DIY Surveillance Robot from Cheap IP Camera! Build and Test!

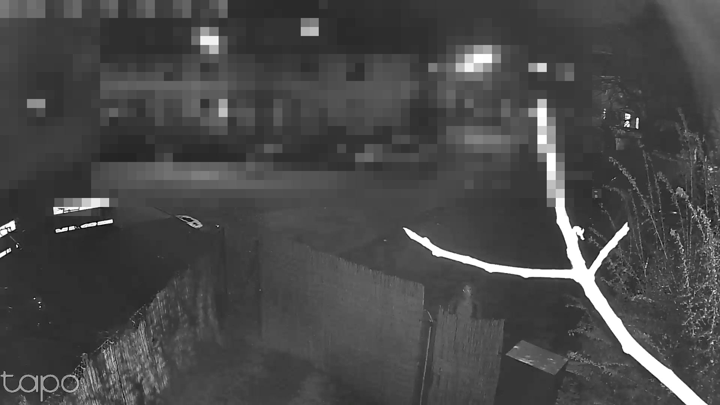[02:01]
has been spotted in or in front of your home you can then access the camera feed and have a closer look if there would be someone who doesn't belong there you can
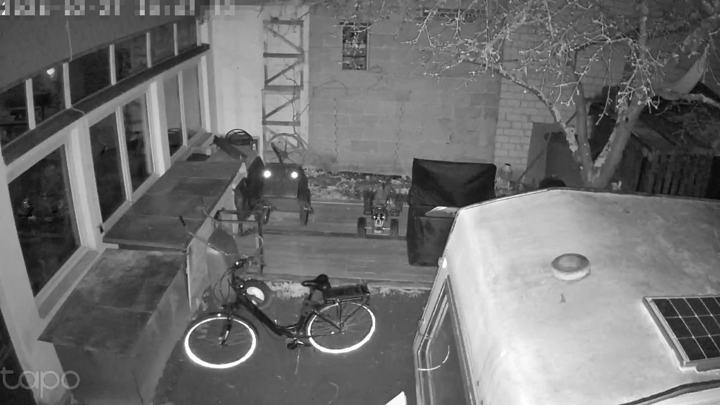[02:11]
set off an alarm via the cameras built in loudspeaker or use two-way audio
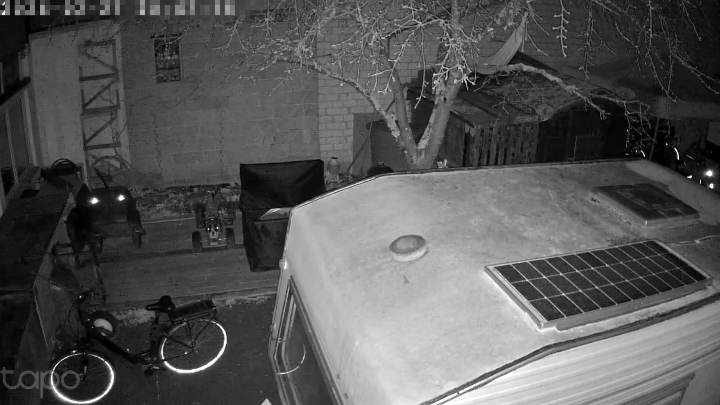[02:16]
to scare them away or have a chat with them if you want to in other cases people might decide to just call the cops etc it depends